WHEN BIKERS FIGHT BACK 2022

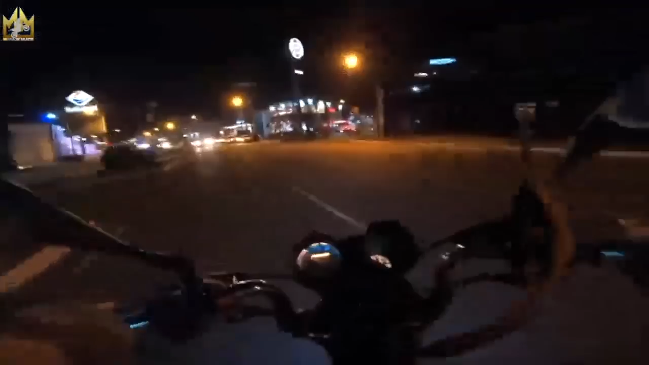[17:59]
Java in front made a U-turn as soon as indicated, and the biker was taken by surprise to say the least.
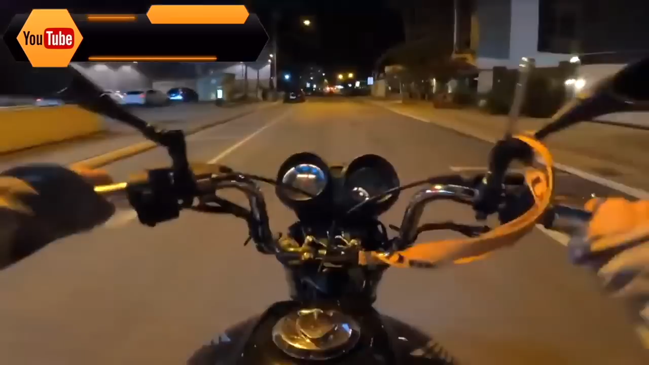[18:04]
He had no time to react, and unfortunately he crashed.
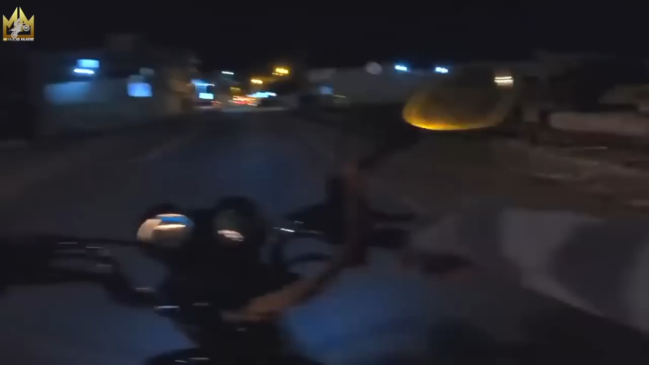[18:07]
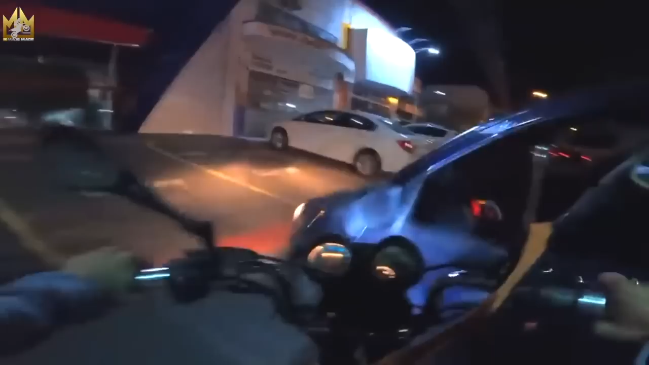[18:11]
It was at this moment that he knew. He f***ed up. Nós já entramos, porra! Não viu o pisca ligado não?